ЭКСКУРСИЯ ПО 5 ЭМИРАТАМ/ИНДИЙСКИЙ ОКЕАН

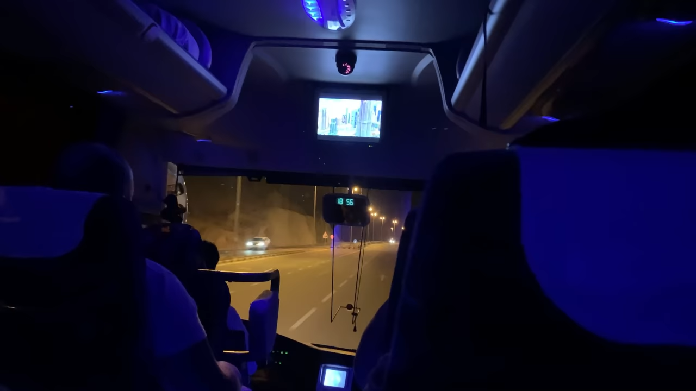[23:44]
Вот, ну и едем уже обратно. Обратно у нас получилось, заняла дорога где-то час с небольшим до нашего отеля. Там еще без остановок уже.